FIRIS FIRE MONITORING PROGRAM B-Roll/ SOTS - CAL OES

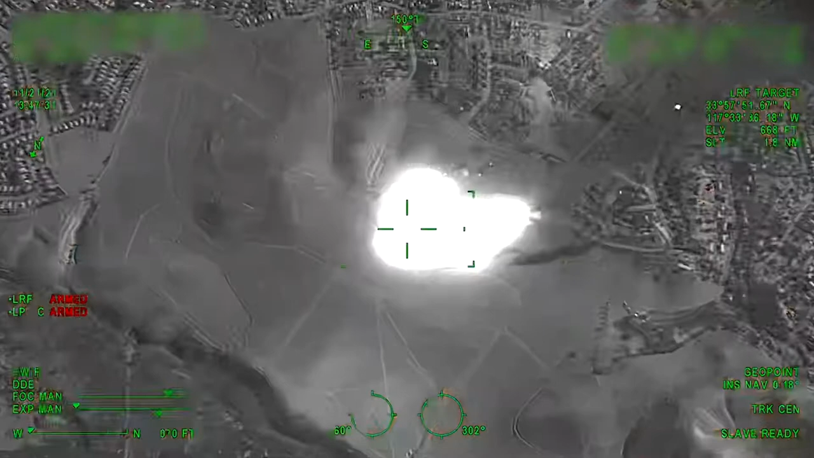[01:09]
You can see that it's almost to the road system.
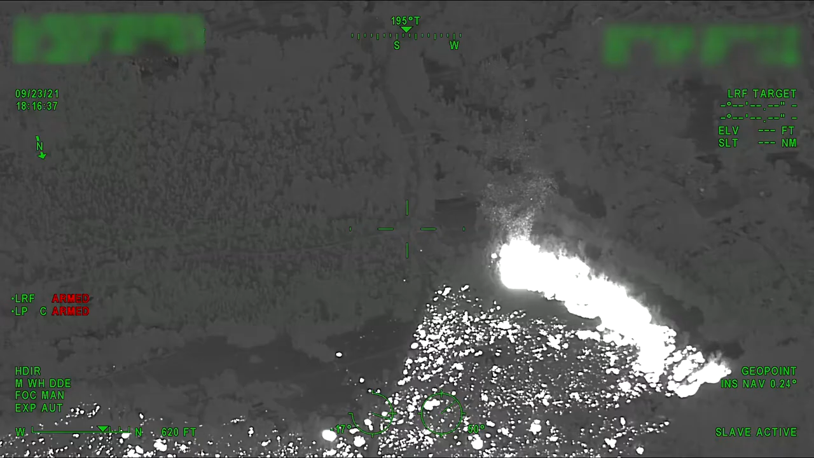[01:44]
You can see there's an increase of activity there with lots of ember showers.